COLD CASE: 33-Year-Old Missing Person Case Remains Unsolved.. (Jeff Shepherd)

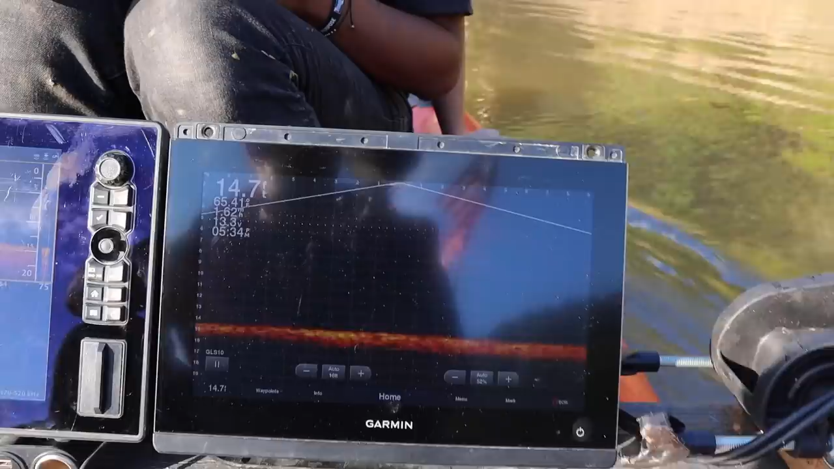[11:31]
This is a live scope. So anything that's happening here is happening in real time. You can see in this grid, the grids are always going to change based upon the depth.
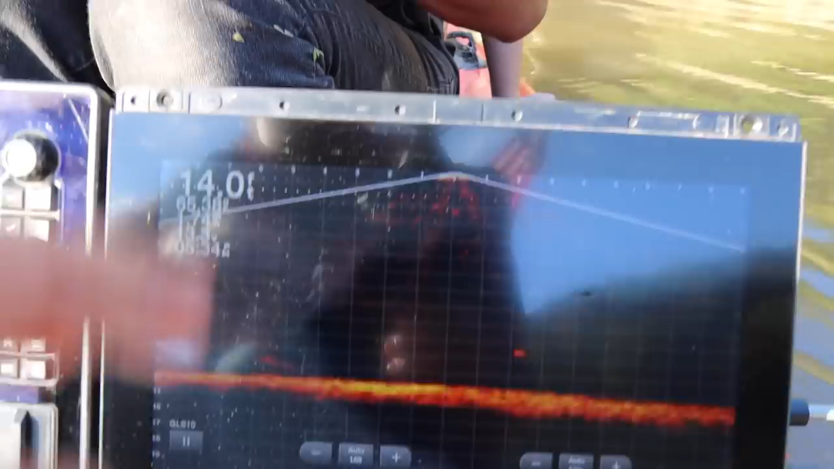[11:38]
So if you see a fish swim by, it's happening in real time. 13 feet is where we're at.
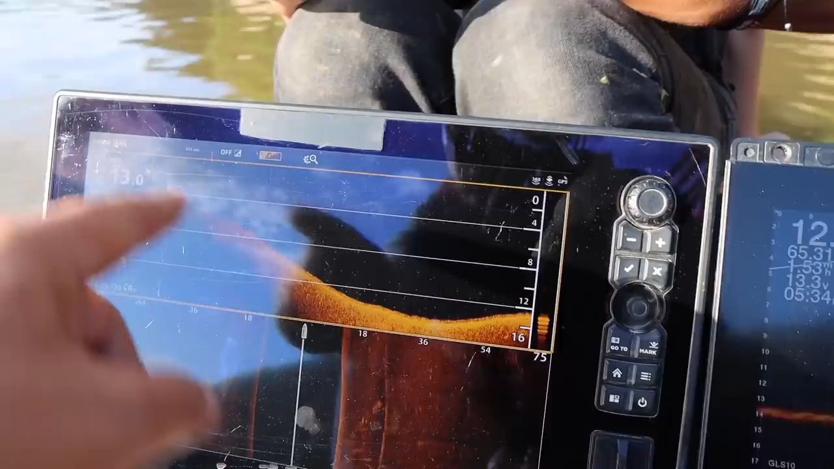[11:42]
So this one is our down imaging. Anything that's black is water column. So if you look at the graph here, that's going to match your depth.
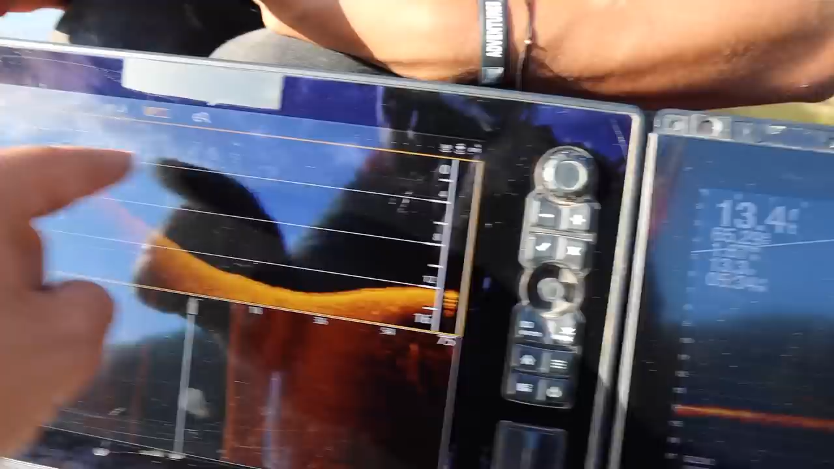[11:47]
Right here, this is the side scan. We're casting 75 feet to the left, 75 feet to the right.
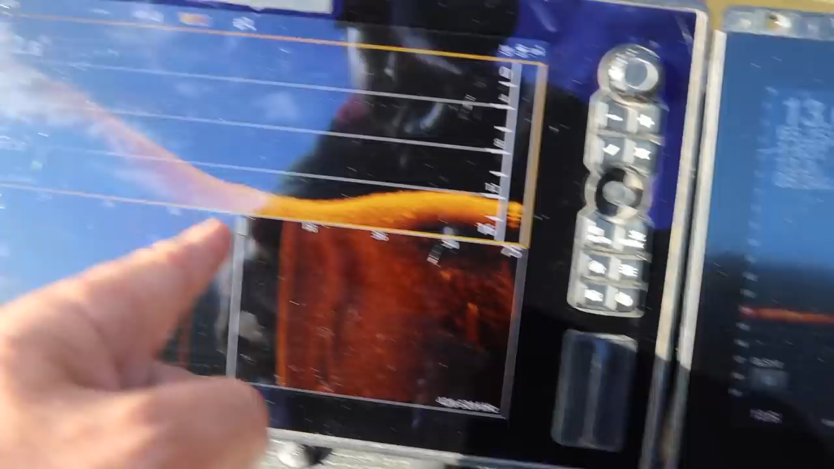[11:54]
Anything that's black is water column. So you can see we're at 12 feet.
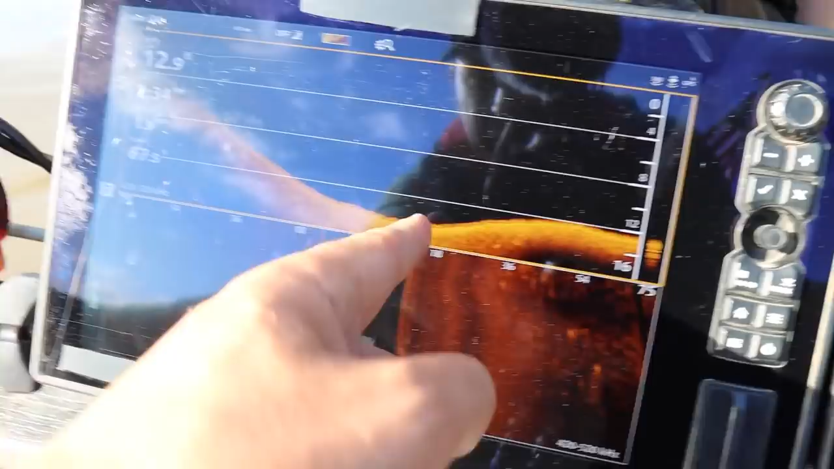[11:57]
You can see that we're at, you know, 12 feet roughly right here. So as we head out here, you see how it's getting deeper and it's getting deeper and it's getting deeper.
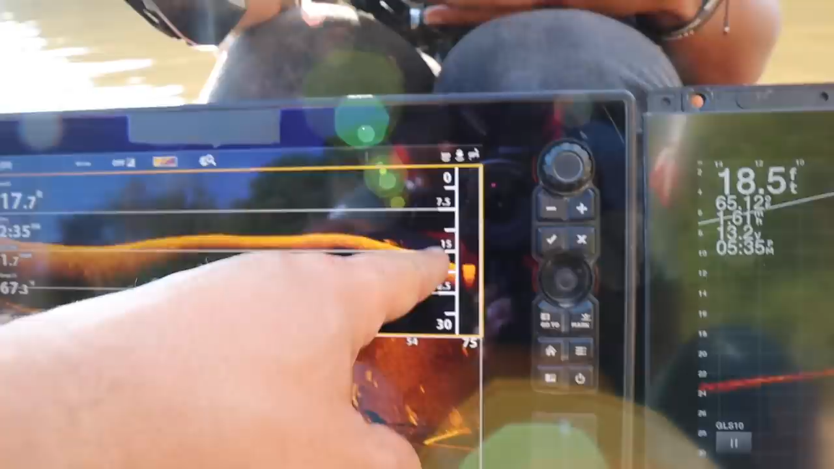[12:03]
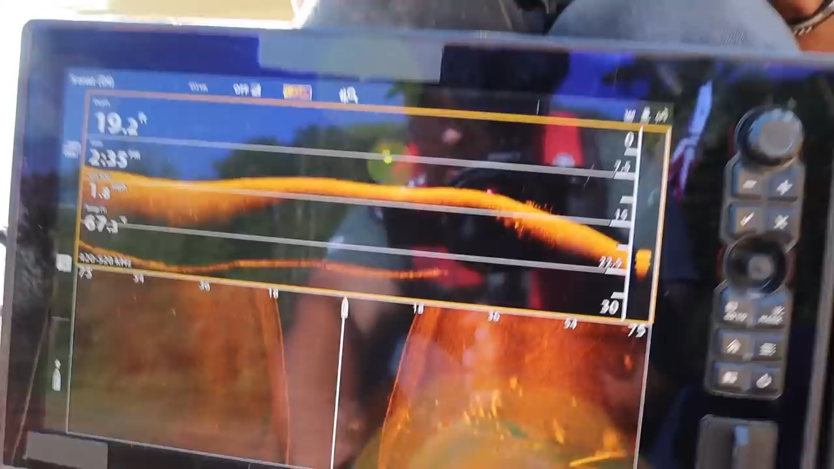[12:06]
And so that's how you read side scan, down imaging, and live scope will adjust automatically.
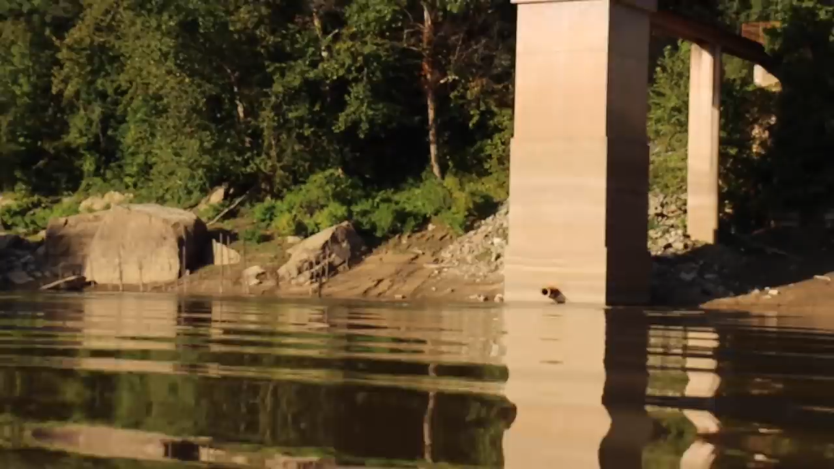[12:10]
See that bubbling over there? What? Where? Oh, oh my gosh. What is that? Oh, I see it, yeah.
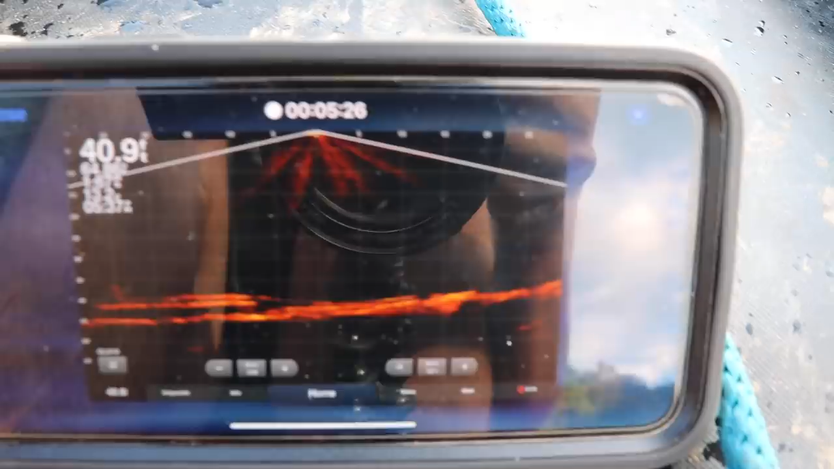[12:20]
It is a boat. Outboard on it. John boat with an outboard.
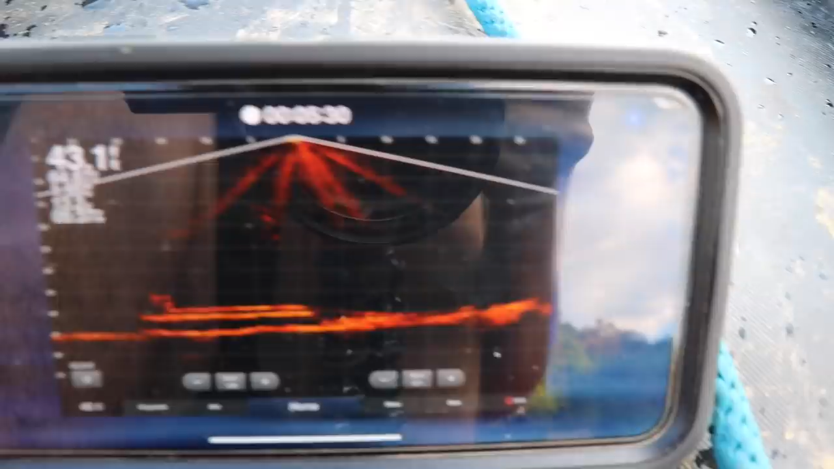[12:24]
Yeah, but you can see it. Oh my gosh, you can clearly see that right there.
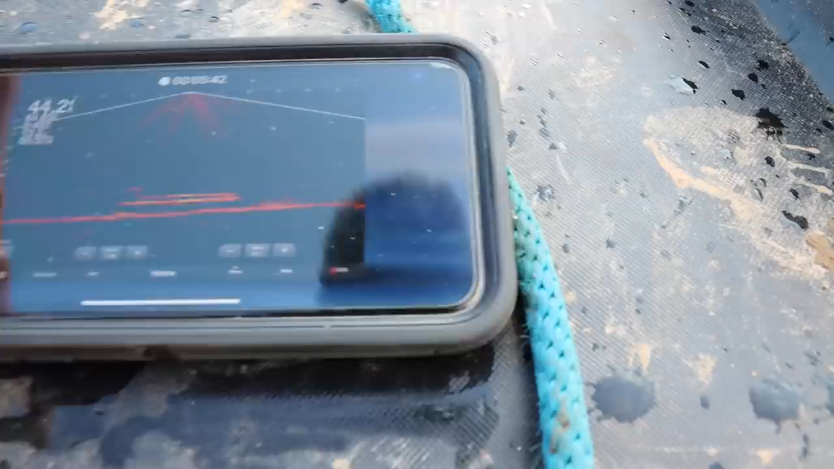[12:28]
If you look at that, you see the, on the left, the 10 foot mark?
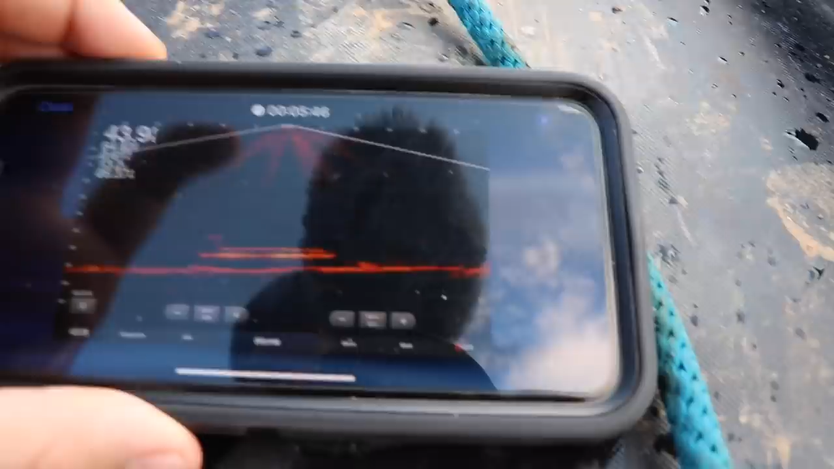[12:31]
Yes. And then on the right, it's right between the 5 and 10,
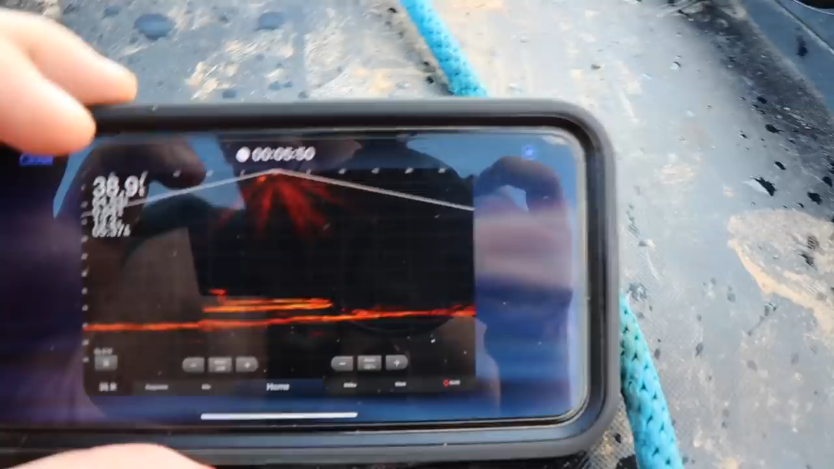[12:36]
so the boat is roughly 17 foot long. Gosh, that's crazy.
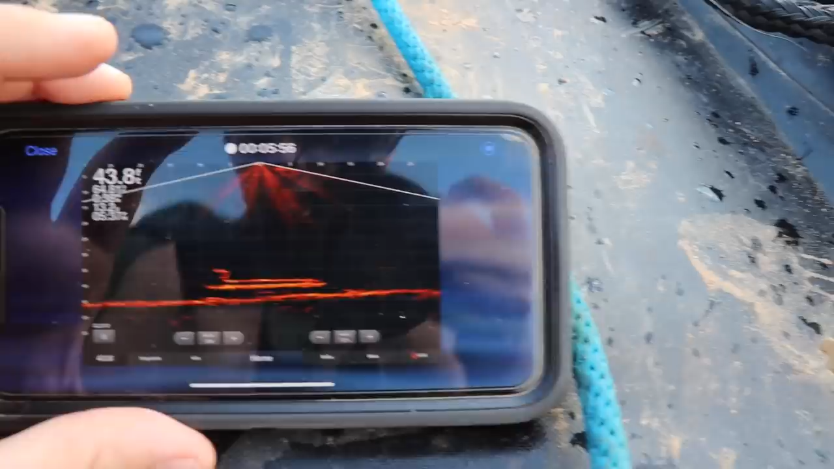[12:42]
You can see the motor and everything. That's a boat? Yeah. It's a boat, yep.